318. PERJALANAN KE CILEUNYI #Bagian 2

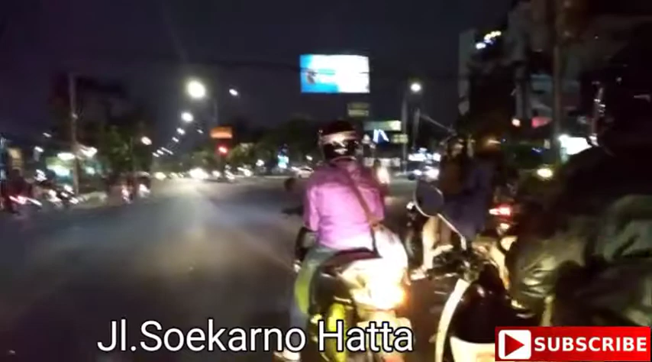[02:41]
trafik light paling lama dari lampu merah ke hijau dan seterusnya. Karena begitu padatnya kendaraan sehingga waktu menyalahnya atau beralihnya dari lampu merah ke hijau itu termasuk lebih lama dibanding tempat-tempat lainnya.
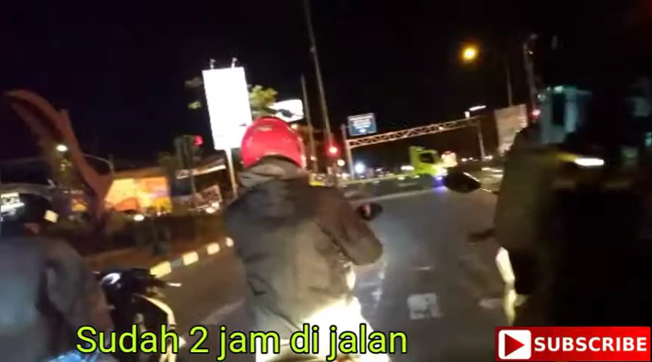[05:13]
harus punya segudang kesabaran di saat ketepatan dengan lampu merah. Di mana harus berhenti dan menunggu agak lama dari waktu lampu merah di beberapa tempat lainnya yang tidak begitu padat. Selamat menikmati malam.